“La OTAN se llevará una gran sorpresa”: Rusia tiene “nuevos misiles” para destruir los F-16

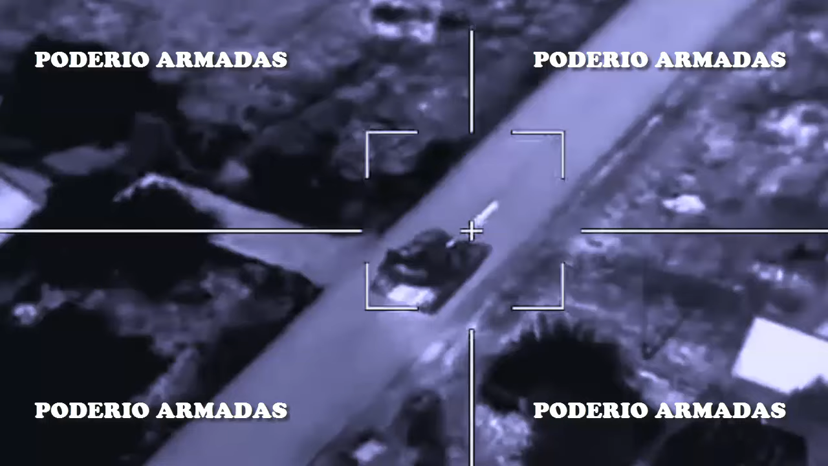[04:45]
7 vehículos blindados de combate y 2 vehículos de motor fueron destruidos.
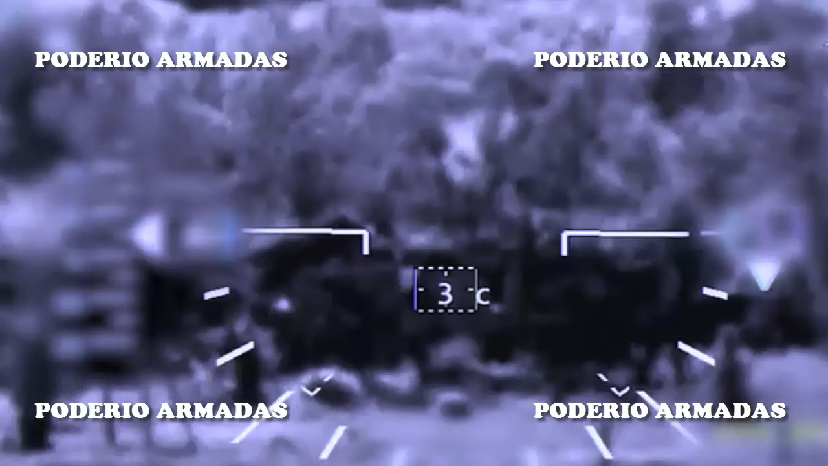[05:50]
añadiendo que tres lanzadores y un radar AN-MPQ,
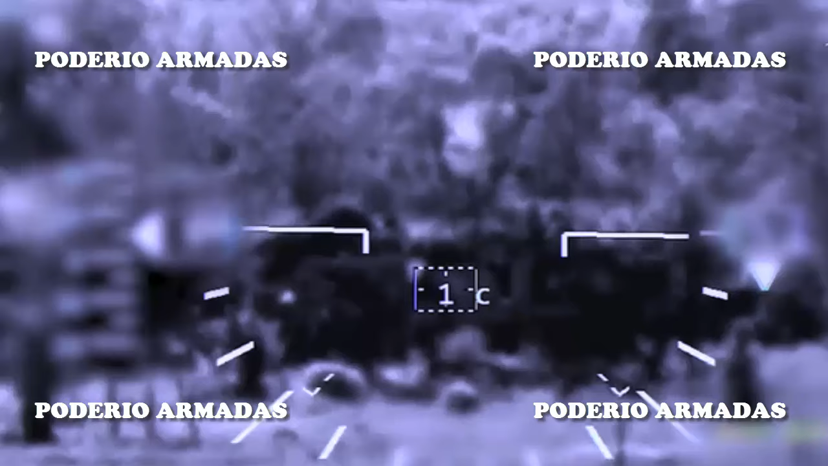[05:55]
65 del sistema de defensa antiaérea de largo alcance MIM, 104 patriots de fabricación estadounidense fueron destruidos cerca del asentamiento de Lebedin en la región ucraniana de Sunni.
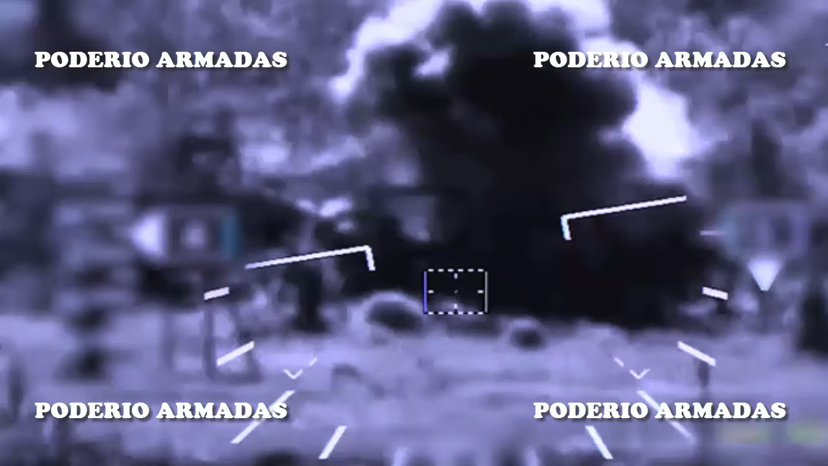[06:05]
Además, las reservas de las fuerzas de Kiev fueron blanco de la aviación y los misiles rusos en el territorio de Sunni, al otro lado de la frontera.